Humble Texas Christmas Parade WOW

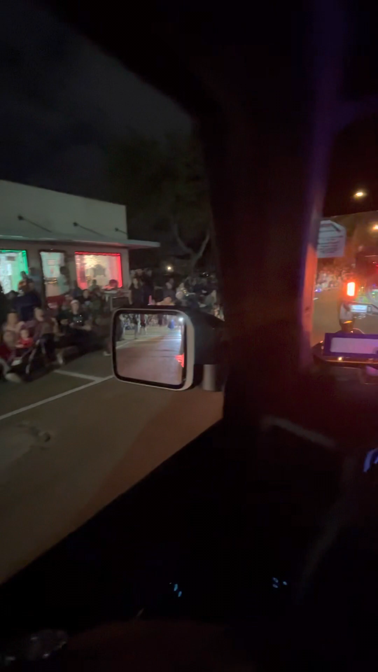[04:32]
It's amazing. The street gets a little darker down here, but it's Merry really Christmas. Nice. Deerbrook Baptist Church. Wow. Getting into the end of the town. Yeah.